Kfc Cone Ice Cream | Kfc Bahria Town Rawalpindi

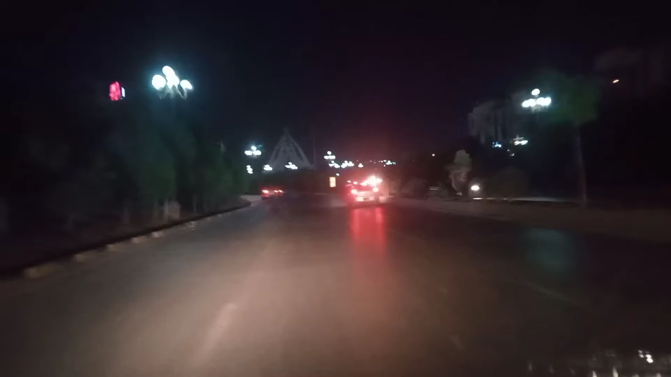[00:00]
अस्सलाम वालेकुम व्यूअर्स, आई होप कि आप सब ठीक ठाक होंगे, खैर खैरियत से होंगे। तो जैसा कि आप देख रहे हैं और ये हम जा रहे हैं KFC से आइसक्रीम खाने,
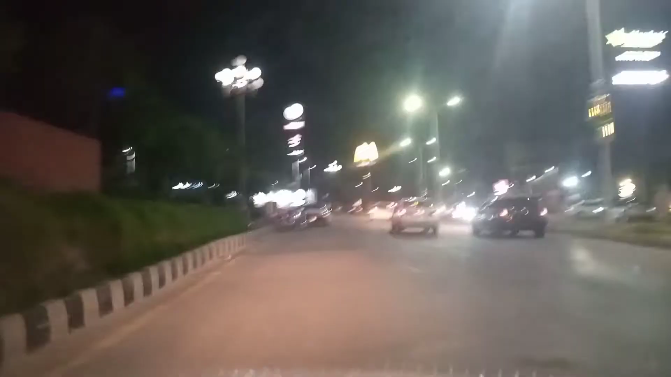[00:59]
ये जैसा कि आप देख रहे हैं यहाँ पे ये फूड स्ट्रीट है, तो ये जैसे हार्डिस